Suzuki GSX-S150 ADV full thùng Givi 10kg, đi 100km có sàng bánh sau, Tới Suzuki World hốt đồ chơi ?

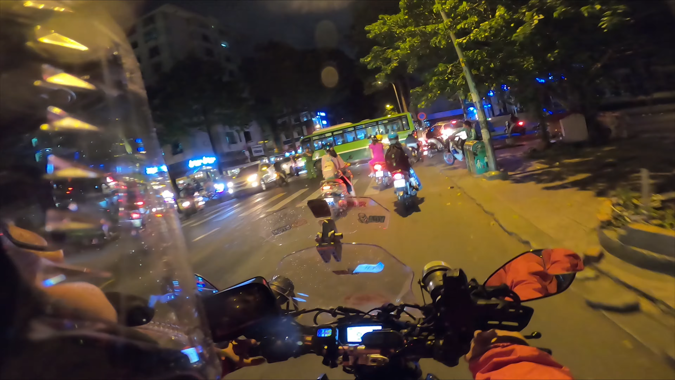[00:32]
Cái vụ này không biết có nghiêm trọng hay không mà thấy xe buýt nó nằm chắn ngang đường luôn, và một chiếc ô tô bị móp cái đít.
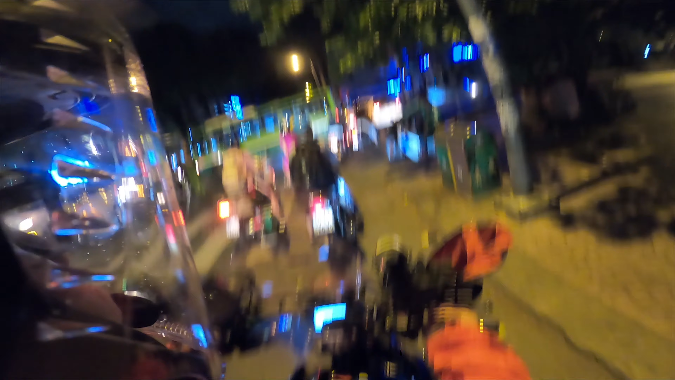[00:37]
Rồi, đây là quốc lộ 22.
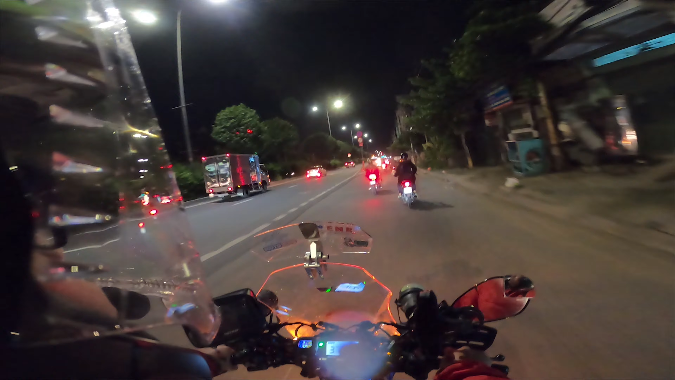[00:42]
Thì lúc này mình đi, lần đầu tiên mình thấy cái chiếc xe mà dọn dẹp vệ sinh các bạn. Chà, đèn chiếu sáng nè ha, chớp chớp đồ. Thì lúc này mình thấy nguy hiểm á, do đó mình bật cái đèn haza lên. Thì các bạn thấy cái công dụng đèn haza là ứng dụng vào những lúc này nha, chứ không phải là để ưu tiên. Rồi, đến đoạn Củ Chi các bạn. Thì thấy một tình huống là một bạn rất đẹp trai chạy chiếc KTM, nhưng mà văn hóa thì hơi xem lại.
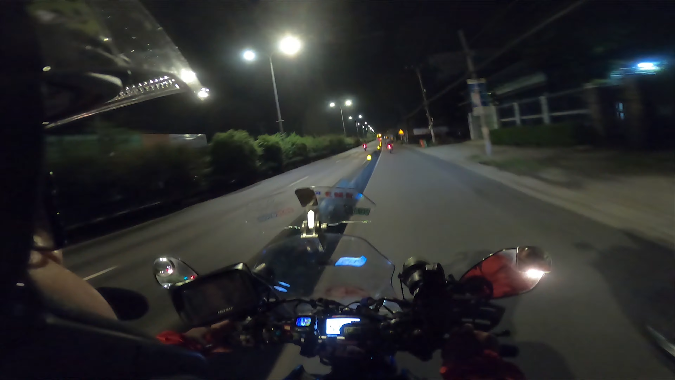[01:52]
Đây là địa phận cả màn các bạn. Đó, các bạn thấy cái cổng chào mấy tỷ đâu đẹp không?
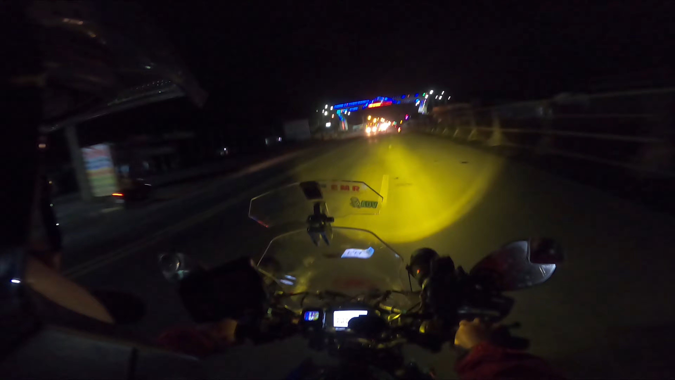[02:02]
Quá trời lung linh luôn, quá bự luôn. Tuy nhiên đèn đường á, sau khúc này á là tối om. Và đây là tuyến đường huyết mạch, tuyến đường quốc lộ, đấy, tuyến đường xuyên quốc gia. Thế nhưng đèn đường không thấy, và lúc này vụ tai nạn giao thông đã xảy ra. Đây, một chiếc ô tô nằm bên lề bên kia, và có một người đàn ông nằm trước chiếc ô tô,
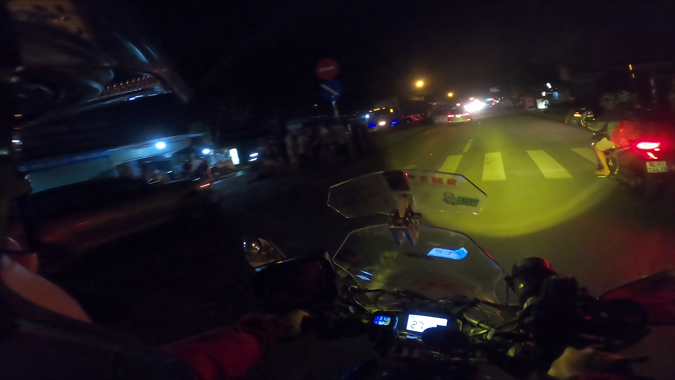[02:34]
và lúc này là hình như bất động luôn rồi. Người dân bu lại rất là đông. Và đi sau cái khúc này khoảng tầm 2-3 cây số lại tiếp tục xảy ra một vụ tai nạn giao thông nữa. Đúng là điểm đen luôn các bạn. Đen về cả nghĩa đen lẫn nghĩa bóng. Đèn đường không có.